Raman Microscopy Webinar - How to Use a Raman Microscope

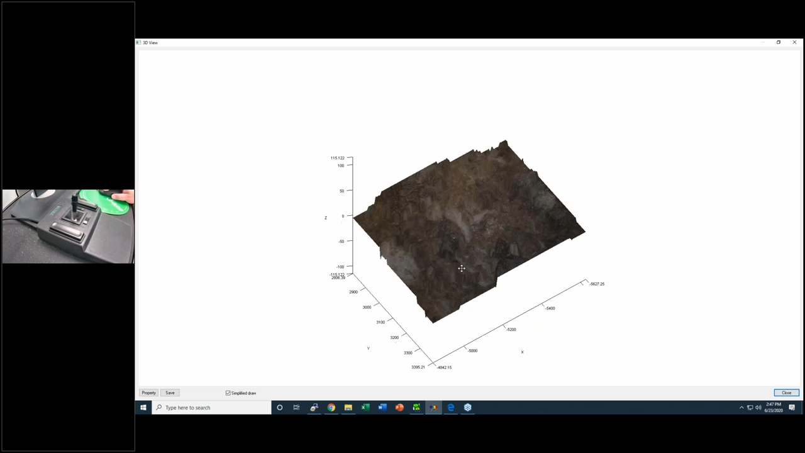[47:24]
So actually these, and let me just turn in to put it, try to put in the same position that we are looking now. So what we see here is just some incrustation of calcium carbonate.
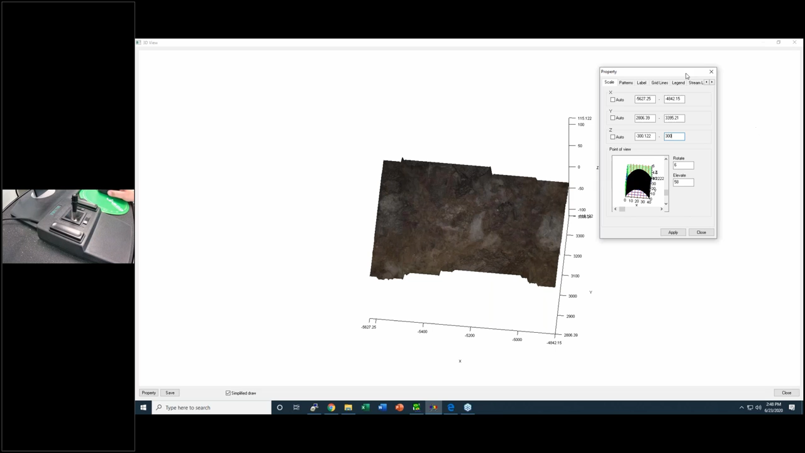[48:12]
And if we change, click, I'm going to close this window. Now we can see that that is how actually in 3D, how the surface looks like.
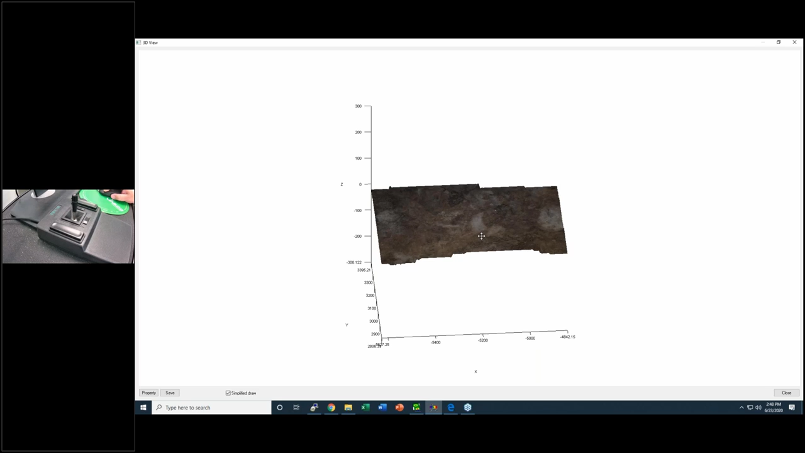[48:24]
So trying to measure this surface with a conventional Raman system, the image is not going to be in focus. As a consequence, is going to be really